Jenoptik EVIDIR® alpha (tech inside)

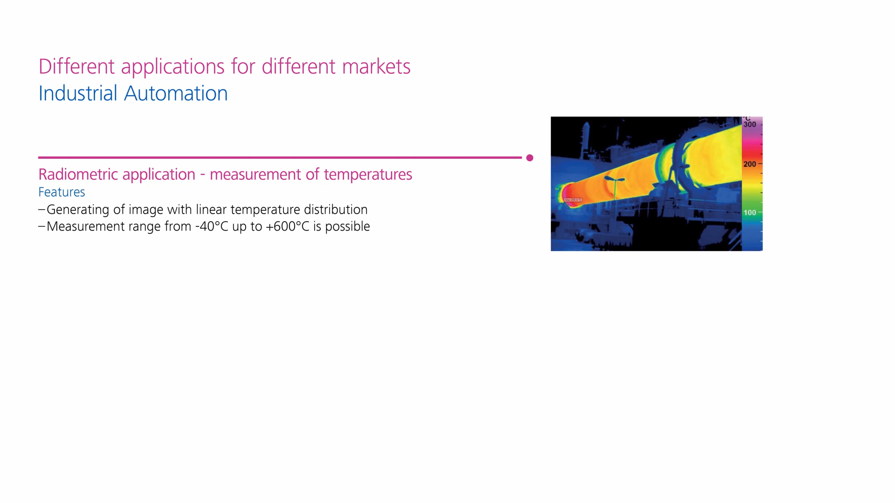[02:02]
The combination of the lowest NETD, the best accuracy and an output of all values for each pixel guarantees that
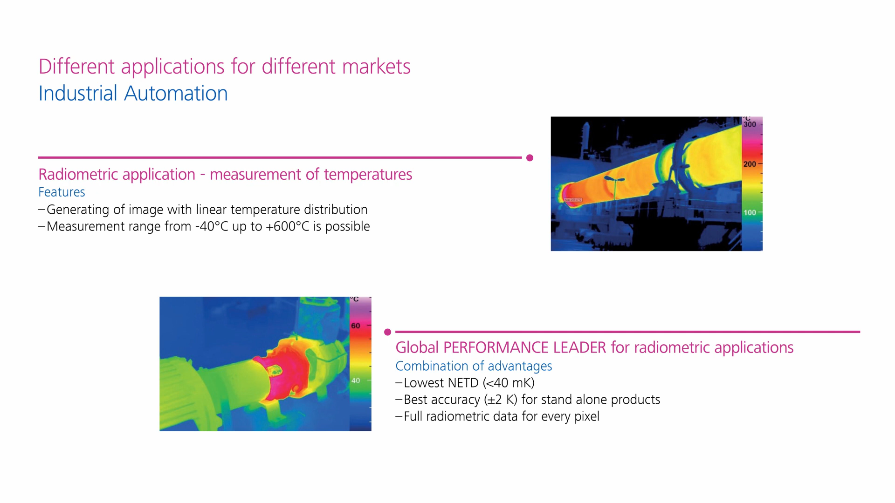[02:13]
we are the global performance leader for these regiometric modules. It should also be mentioned that our VGA camera is the
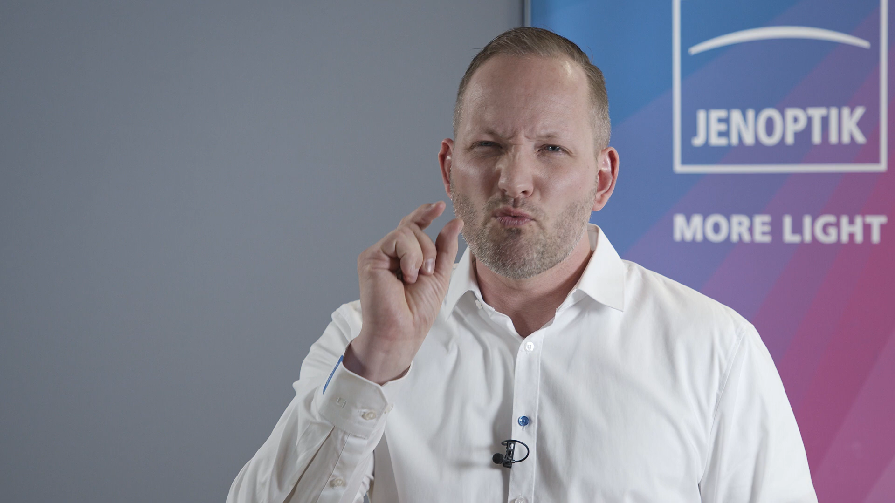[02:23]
world's smallest regiometric camera in this class and I am very proud to support you with this product. For fewer, the temperature is only shown relative to the neighboring pixels.
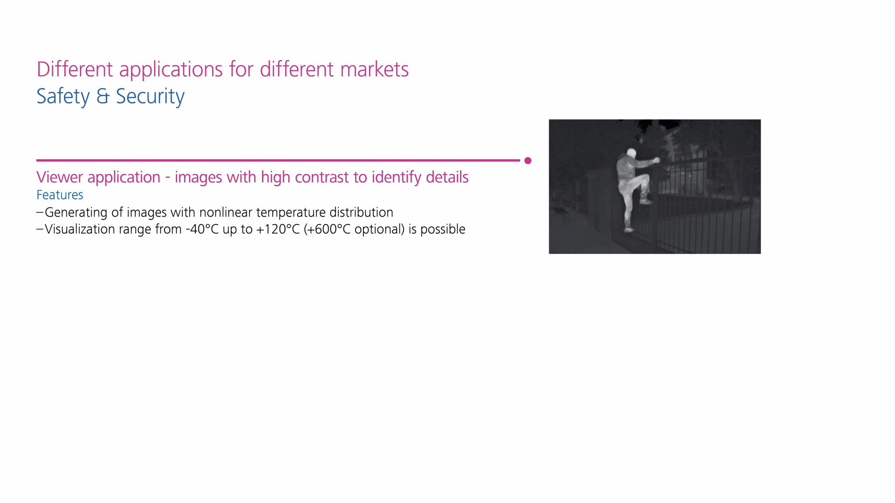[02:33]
The aim is generate an IR image that is as high contrast as possible. The combination of the lowest NETD, extremely good image processing, lowest power consumption and a brand new shutterless algorithm for silent use
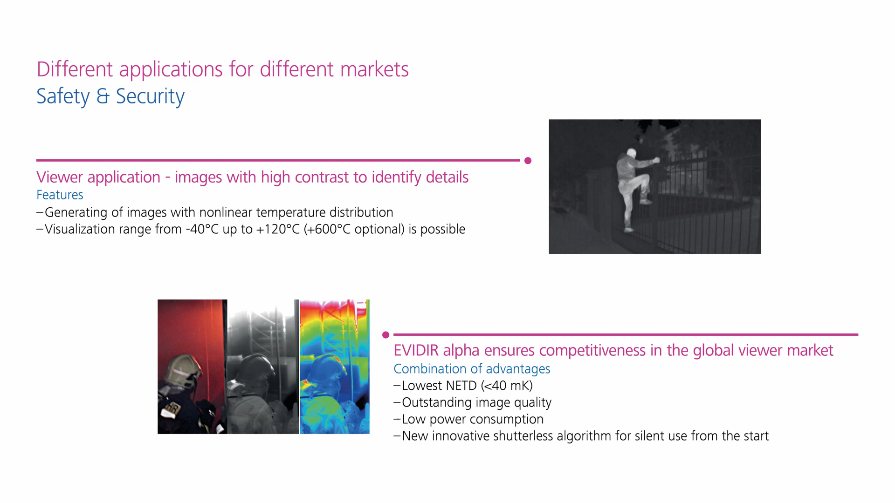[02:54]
from the start guarantees that we combine outstanding product advantages in one device.